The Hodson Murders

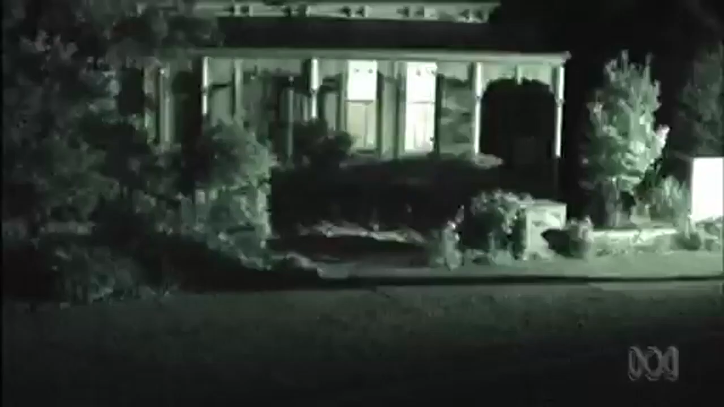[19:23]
The plan was to get in first. Hodson was told that only an unmanned surveillance camera was watching the house and that as long as they went in disguised,